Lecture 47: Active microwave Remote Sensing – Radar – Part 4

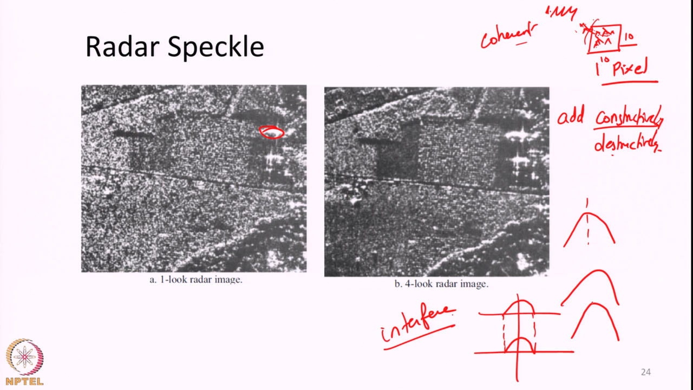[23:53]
then these two will add up and the net resultant wave will have like kind of a increased amplitude. So, this will appear like a brighter image. So, this is like constructive interference or adding up of waves whereas if two waves are out of phase with each other they will cancel out and they will produce like a very dark patch ok. So, that is like these patches basically which are like really dark. So, the waves within like each resolution element of radars radar pixel can add up during
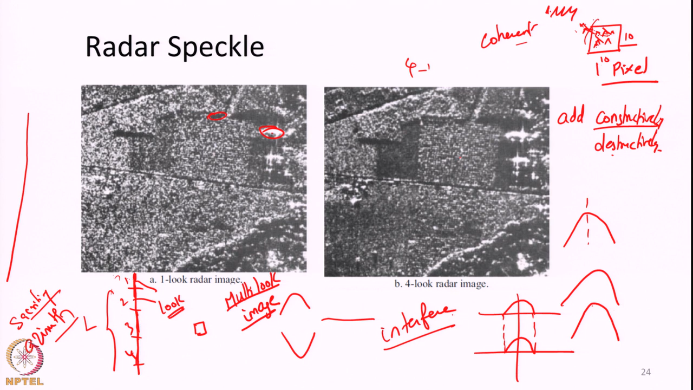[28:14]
So, we are sacrificing the azimuth resolution in order to reduce the speckle effect. So, here this is like a one look image, but here it is like a four look image ok. So, you can see like the speckle effect is reducing. Apart from this multi look there are different ways, different kind of filters available in image processing chain in order to reduce this speckle effect.